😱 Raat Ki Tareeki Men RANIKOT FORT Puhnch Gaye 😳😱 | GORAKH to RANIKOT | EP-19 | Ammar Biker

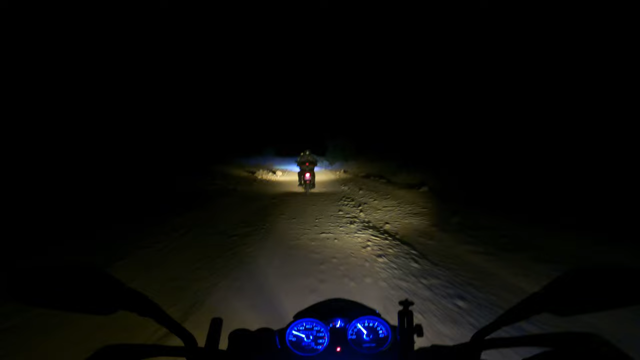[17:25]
क्योंकि सैलाब की वजह से रास्ते टूट फूट गए हैं तो नेविगेशन भी सही से गाइड नहीं कर रही। तो अभी एक और रास्ता हमें नज़र आया है, लेट्स सी। चल अल्लाह करे कि हमें ये ले जाए फोर्ट तक।
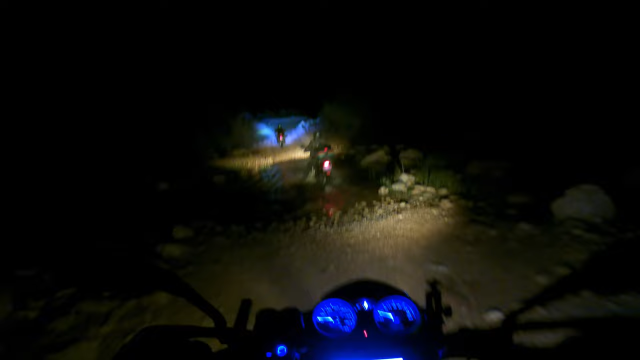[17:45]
ठीक है बिस्मिल्लाहिर्रहमानिर्रहीम जी, ऑलमोस्ट जी, अल्हम्दुलिल्लाह सारे निकल आए खैर खैरियत से। बड़ी वाटर क्रॉसिंग थी, पानी तो अभी इसमें थोड़ा कम ही था,
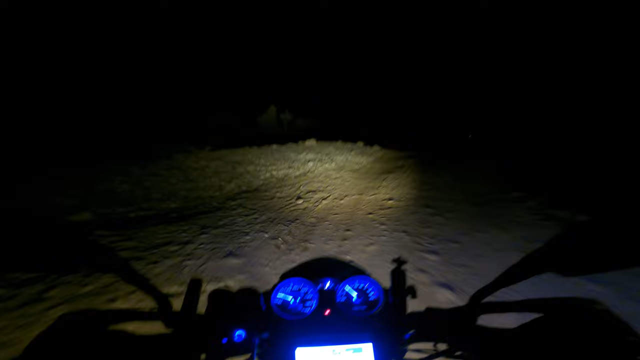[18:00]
लेकिन यस चलें अब थोड़ी फील आ रही कि अब हम फोर्ट के करीब कहीं पहुंच गए हैं।